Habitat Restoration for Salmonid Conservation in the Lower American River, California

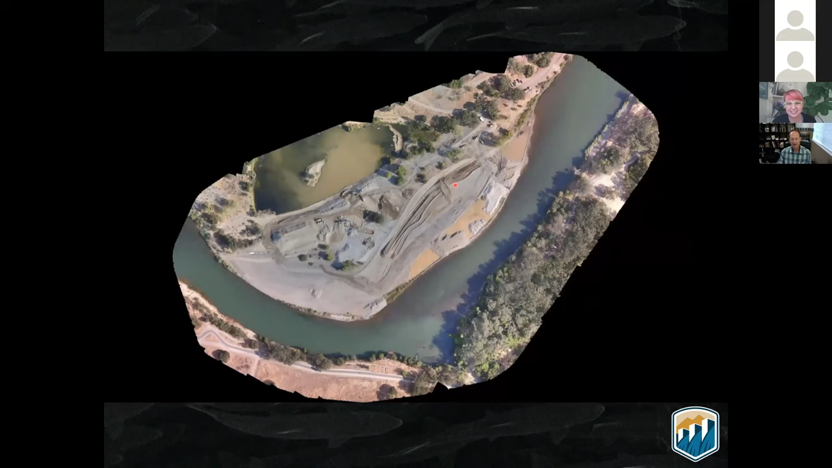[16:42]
uh, built the side channel, uh, processed all the gravel and put it in, put it back into the river to create spawning habitat.
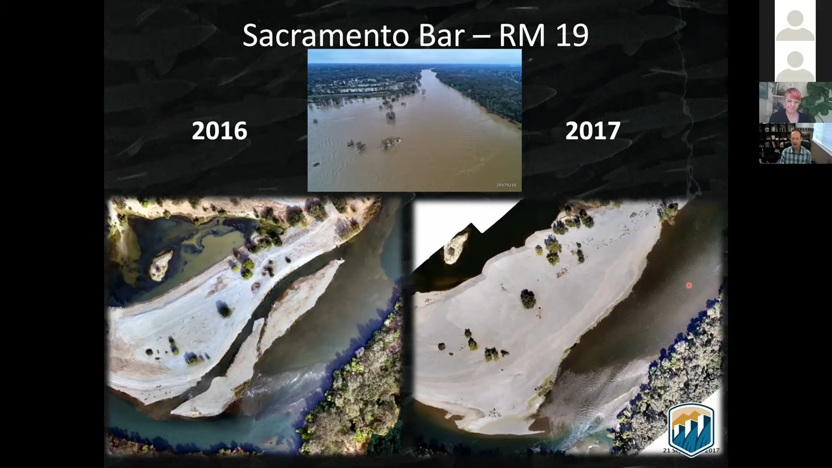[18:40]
Uh, the spawning habitat still, still doing good though. Um, we had about 150 Chinook salmon spawned out there last year. Uh, but the rearing habitat, uh, didn't, didn't, didn't fare quite as well. So, um, this is my last slide.